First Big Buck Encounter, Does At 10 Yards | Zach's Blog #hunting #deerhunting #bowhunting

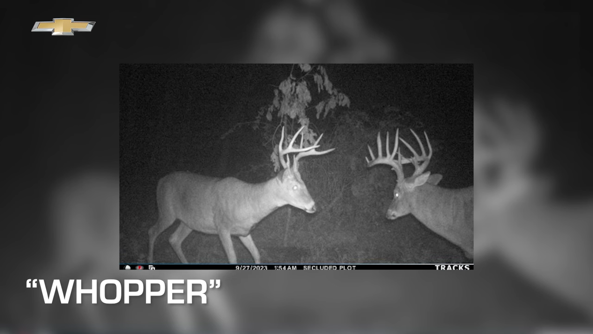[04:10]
He's got split brows and I think he could have 16 or 17 scoreable points and he's just a really cool buck. That fettuccine buck has yet to show up yet at this point in time but I think if he does he'll be something that will be worth noting for sure.
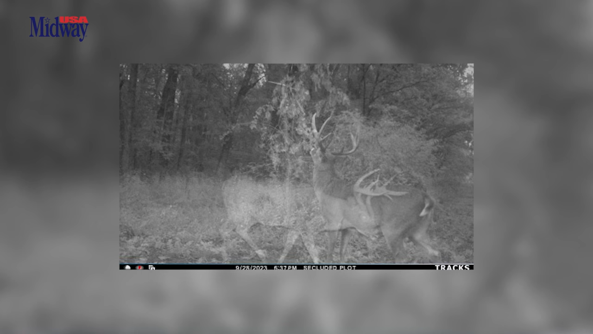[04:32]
And then the last one for sure is a mature buck that he was a six pointer last year and then kind of made the jump to an eight point this year so I'm calling him Chicken Nugget because he was a six piece last year and now he's an eight piece this year so kind of continue with that food theme.
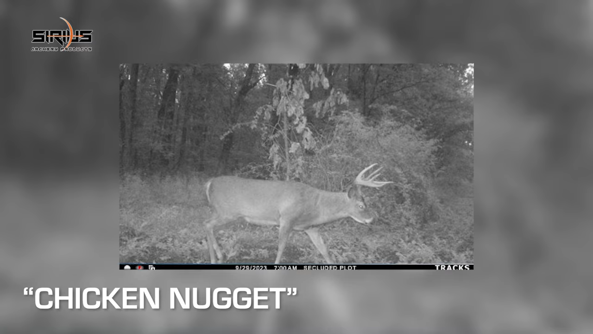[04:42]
He's a really cool old brew and I would argue that he's probably the most mature buck down here and he's right near the top of the hit
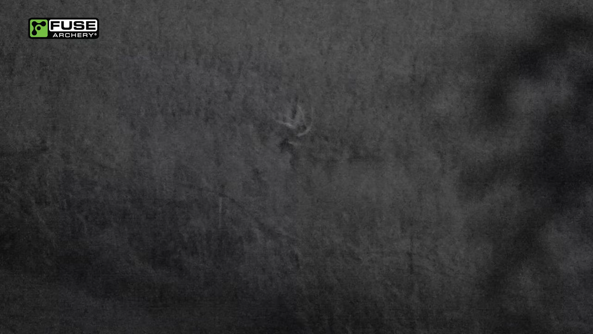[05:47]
He's a really good deer. Really a white rack on him. I'm cool.
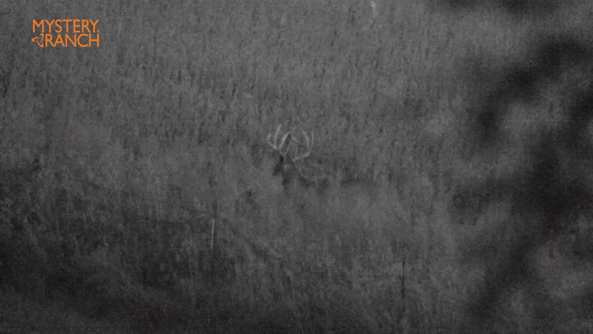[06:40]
point but we kind of switched over in the infrared and we were able to get some footage of them.